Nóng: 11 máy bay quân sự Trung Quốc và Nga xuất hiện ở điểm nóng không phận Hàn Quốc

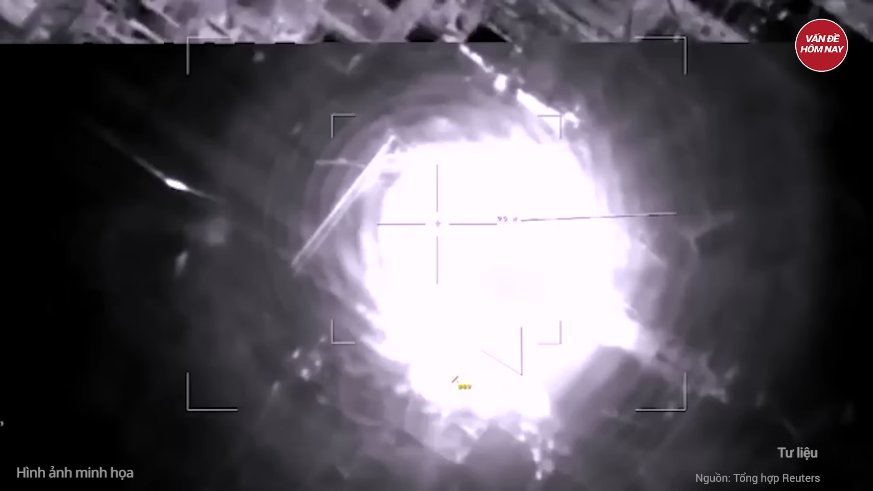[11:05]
một tên lửa Kinzan đã phá hủy 5 bệ phóng Patriot ở Kiev
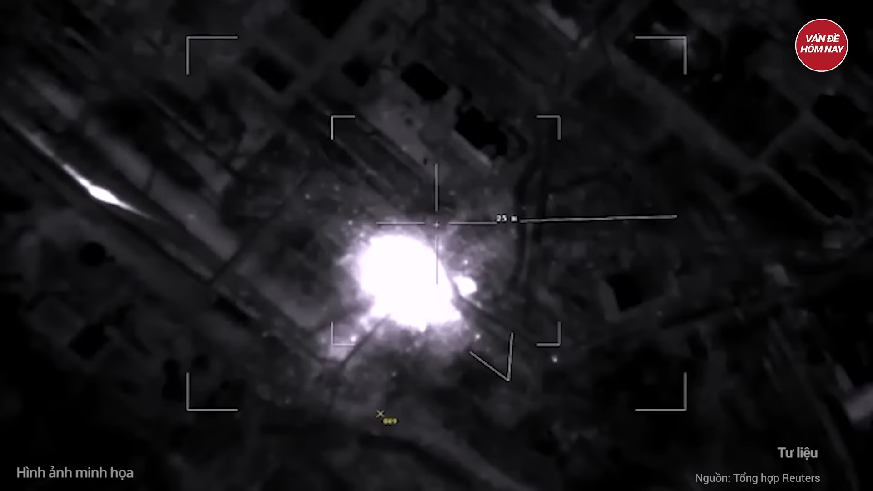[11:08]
Tổ hợp này có thể mang theo đầu đạn thông thường hoặc hạt nhân nặng khoảng 500kg và có tầm bắn hơn 2.000km